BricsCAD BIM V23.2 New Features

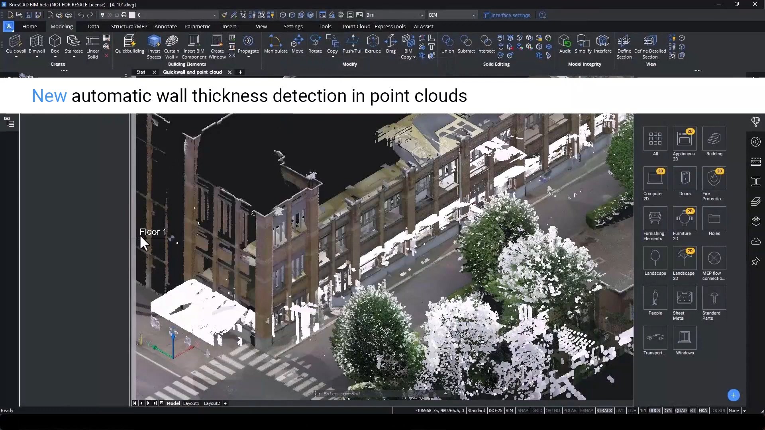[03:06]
In this case, it's critical to have an accurate record of the existing conditions, which is best done from point clouds.
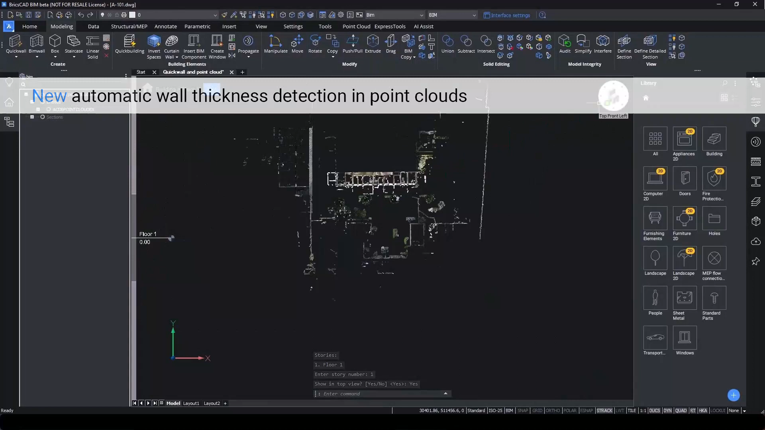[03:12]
In this release, we wanted to make it a lot more efficient to create those records in BricsCAD by improving our scan to BIM workflows.
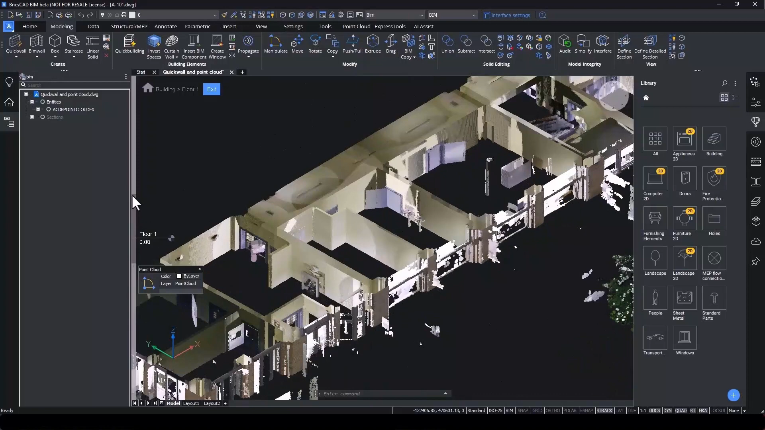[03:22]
Let's enter top view mode again and use the sliders to select a suitable section to work with.
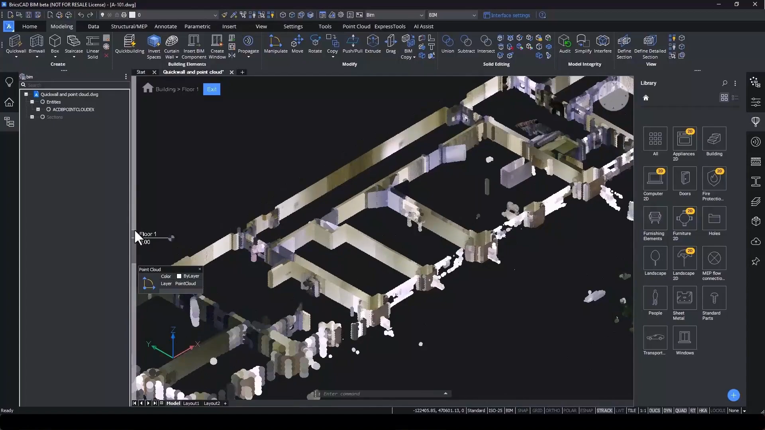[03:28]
Using the quick wall tool, you can set a free wall length and place walls using the point cloud as a guide.
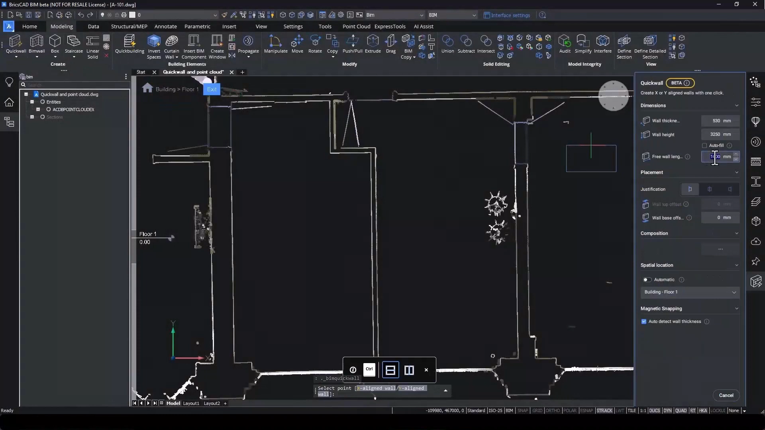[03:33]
BricsCAD automatically detects wall thickness for you.
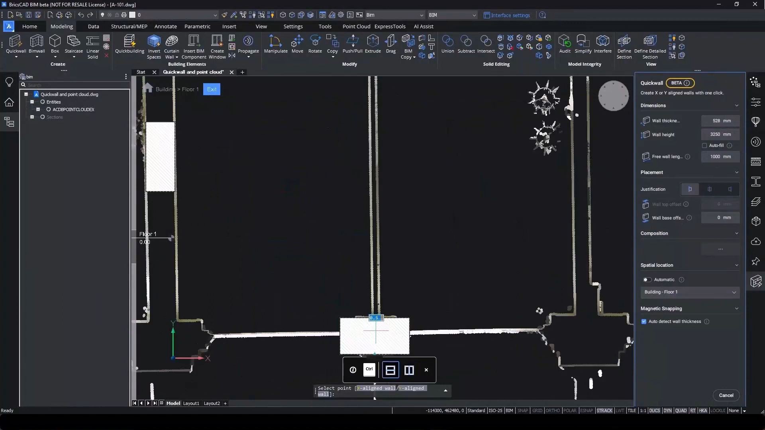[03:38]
Continue to place walls using CTRL to toggle between horizontal and vertical.
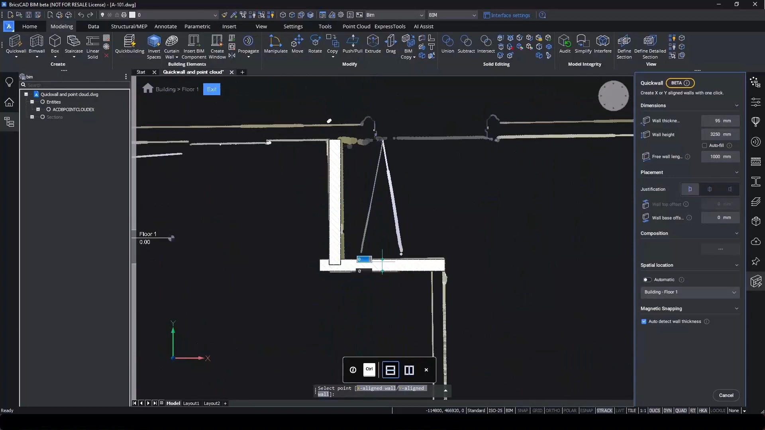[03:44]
And once you have some guide walls, use L-Connect to connect them together and use BIM Extend to connect walls perpendicularly.
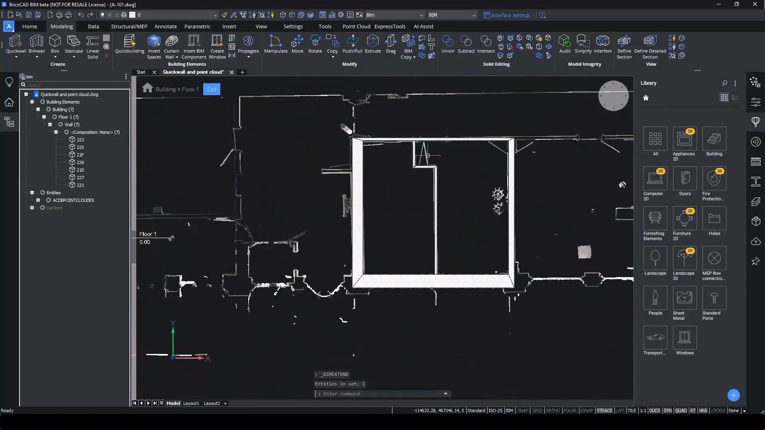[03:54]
If we leave top view mode, we can see our model complete with all its building elements.
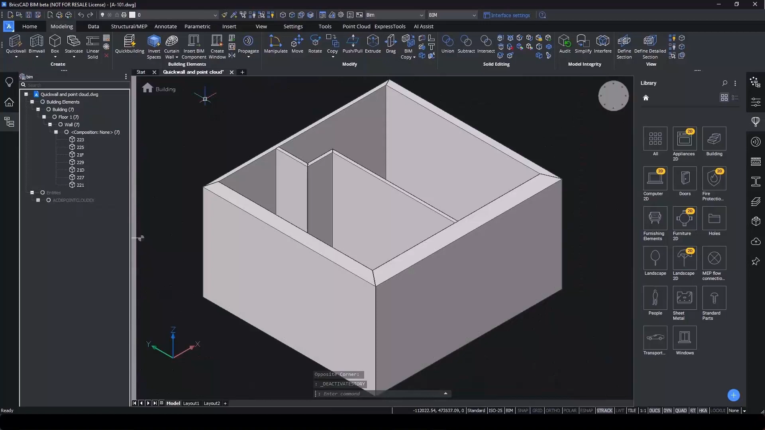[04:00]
The way we use Invert Spaces has also been improved,
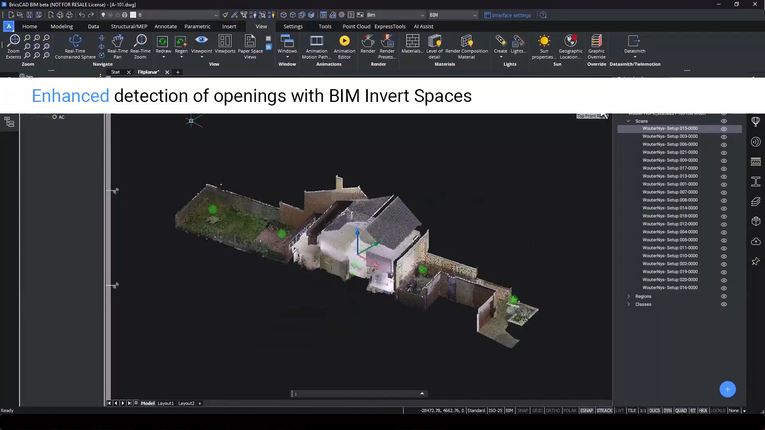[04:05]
with the ability to automatically recognize openings such as windows and doors.
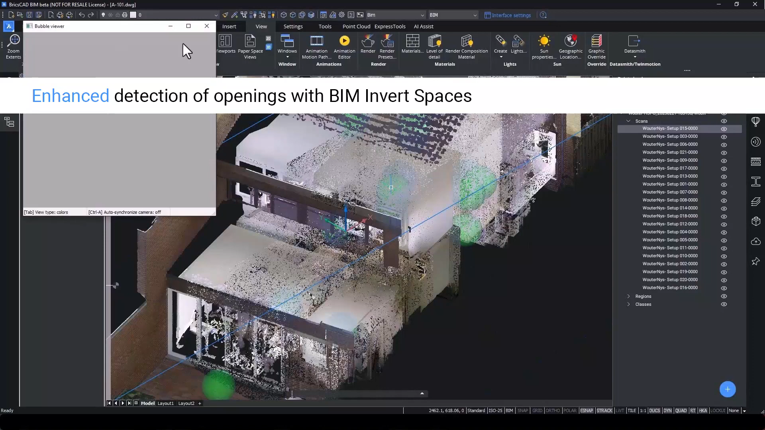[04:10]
We start off by using a point cloud with bubble views. Using the Fit Planar tool, we can click on flat surfaces, walls, ceilings, floors.
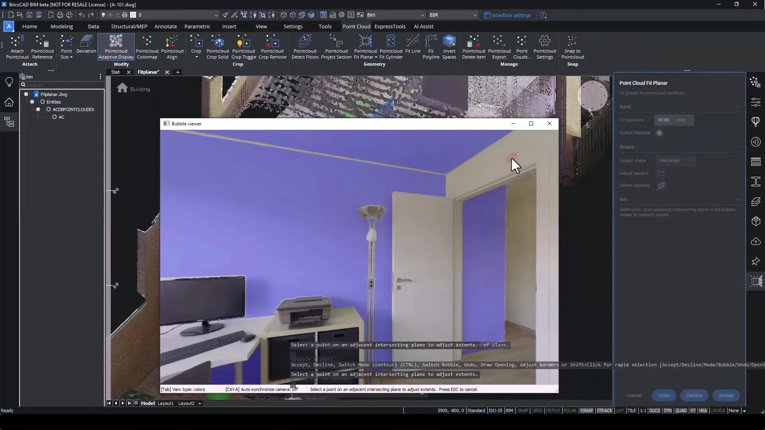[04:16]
And using the Select Opening tool, we'll recognize doors and windows.
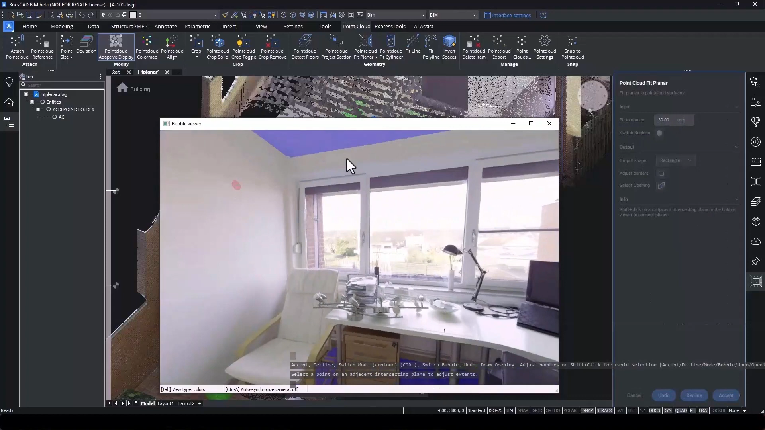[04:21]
BricsCAD BIM builds us a model with planes and polylines which represent openings.